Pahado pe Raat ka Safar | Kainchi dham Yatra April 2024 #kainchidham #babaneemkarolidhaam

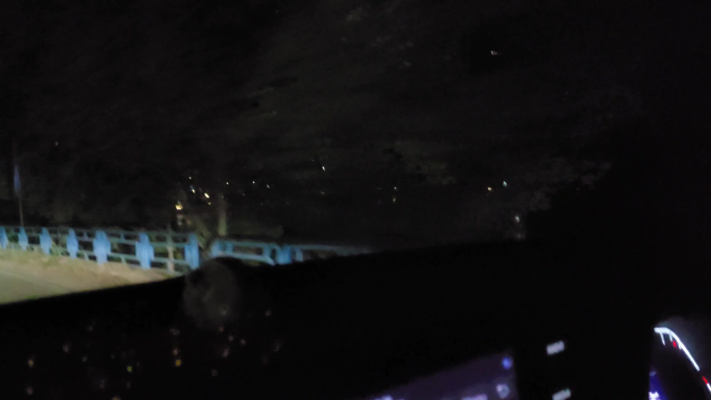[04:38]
तो दोस्तों फाइनली भीमताल पहुंच चुके है और हमारे राइट पर जो यह पूरा लेक है यही है
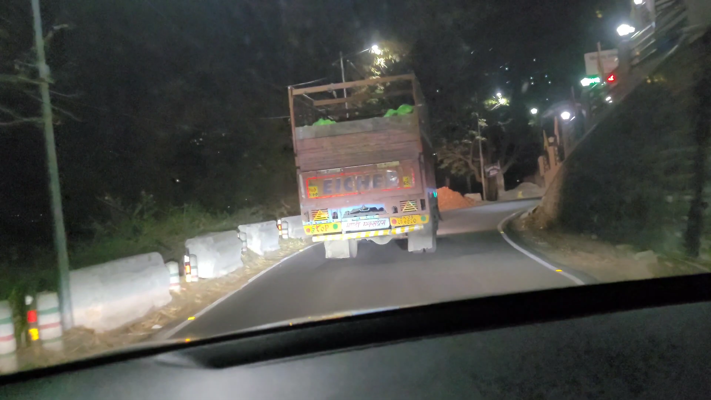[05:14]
भड़ चरहे भीमताल से भवाली की तरफ और जो होटल है वो भवाली से थोड़ा आगे की तरफ ही देखा था जलते हैं फुदर की तरफ